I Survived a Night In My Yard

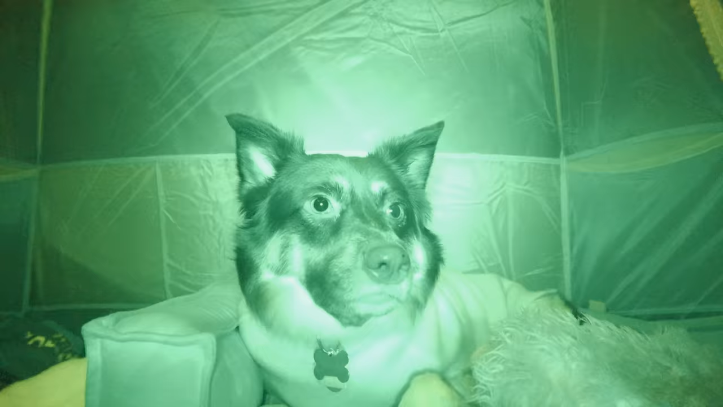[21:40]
Whoa, infrared light. Kind of cool, kind of crazy, huh, bubba? Yeah, you're sick of it. Well, me and Spence are just chilling in here. We heard a couple noises.